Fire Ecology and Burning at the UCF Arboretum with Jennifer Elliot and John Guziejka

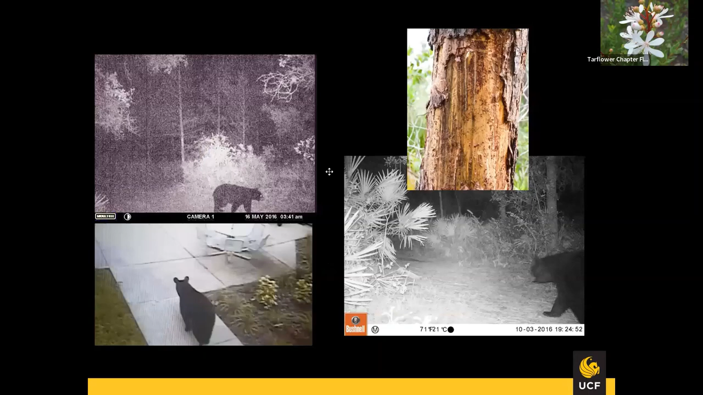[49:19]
have black bears on campus we actually have one on right now and that's one of the benefits being tapped in with the next door i actually saw a uh a post where someone took a picture of a black bear going into our forest um so i know there's one hanging out there right now a couple years ago a mother actually ate for a couple of bear cubs on campus as well so uh they approve